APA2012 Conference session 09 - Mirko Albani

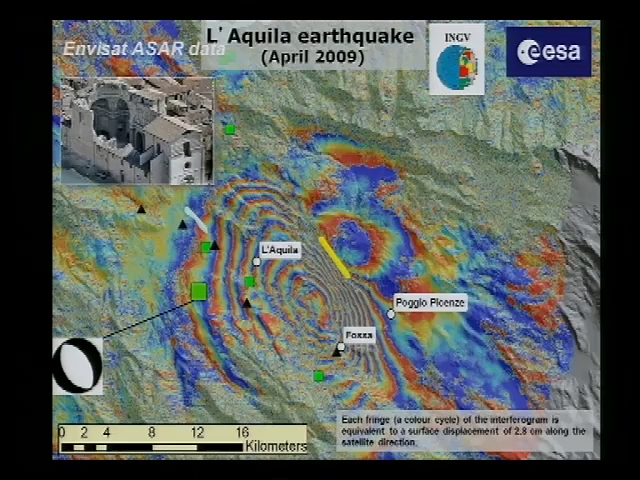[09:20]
the surface displacement due to the earthquake in L'Aquila 2009. So, this kind of things can be used to estimate the damage afterwards and to estimate where the earthquake was and for basically disaster assessment. This is another example.